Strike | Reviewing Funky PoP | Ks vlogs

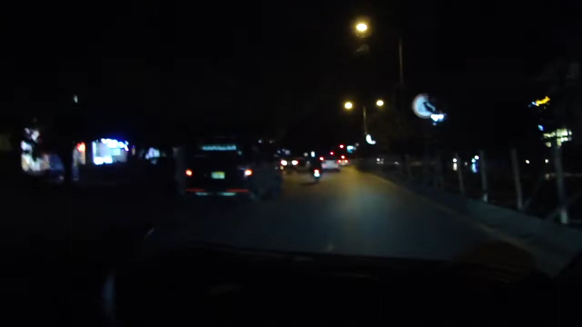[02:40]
तो अभी जो है वो F10 मरकज़ हम आ गए हैं, तो दुकानें जो है वो थोड़ी थोड़ी खुली हैं,
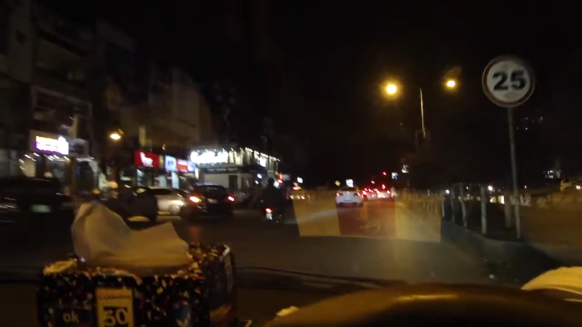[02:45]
नहीं एक्चुअली सारी खुली हैं, ज़्यादातर तो खुली हैं,
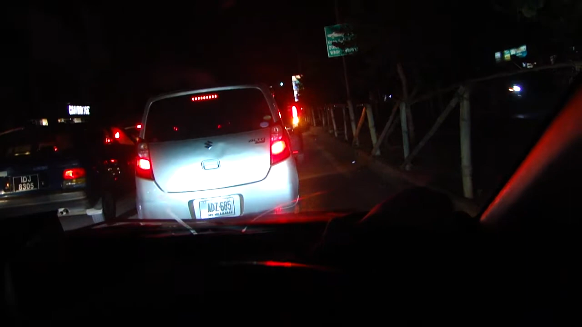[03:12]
साइड पे दिखाता हूँ। और वो मुझे अंदर की तरफ भी लग रहा है कि अंदर भी जो है वो जो फूड मार्केट है वो भी बंद है। अभी जो है वो हम ज़रा थोड़ा सा फर्दर जा रहे हैं, हाँ बंद है, चारकोल भी बंद है।
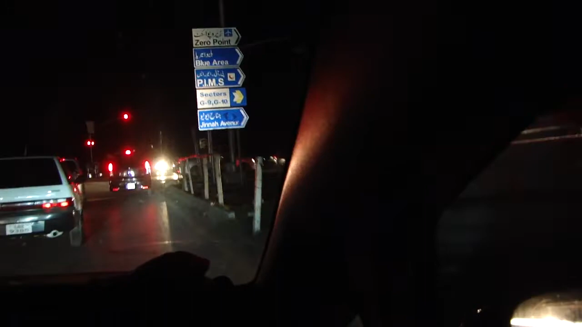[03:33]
अभी जो है वो हम ज़रा फर्दर जा रहे हैं F7 की तरफ, देखने के उधर जो है वो दुकानें खुली हैं कि नहीं खुली।
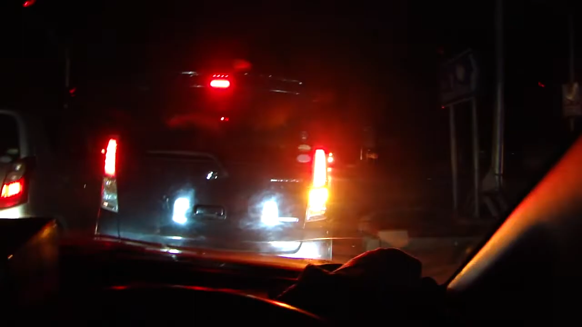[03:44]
तो अभी जो है वो हम ब्लू एरिया से होके आए हैं और जो है वो 80% शॉप्स जो हैं वो बंद हैं और 20% जो है वो खुली हैं, कोई खाने पीने की, कोई शूटिंग की, कोई इक्का दुक्का खुली है।